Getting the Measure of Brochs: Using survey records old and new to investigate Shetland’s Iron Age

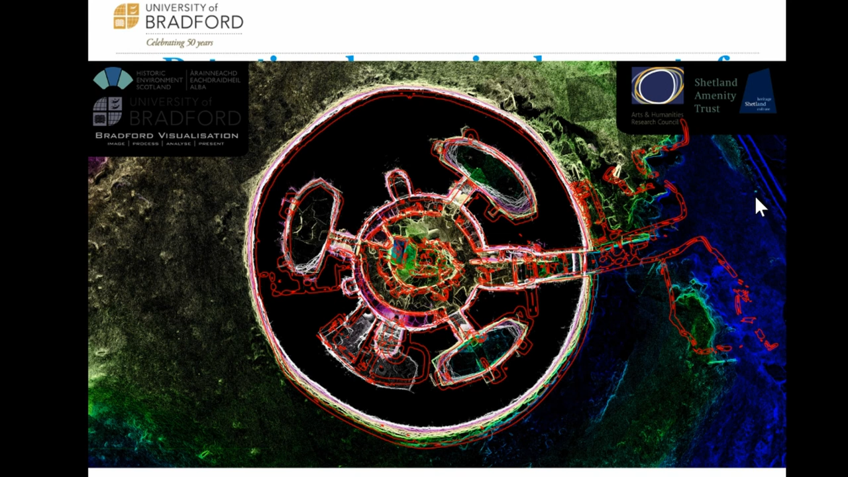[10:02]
And you can see that they did a pretty good job in the 1940s, but there are some key areas where you can see the survey drawings are not quite the same as what's actually on the site.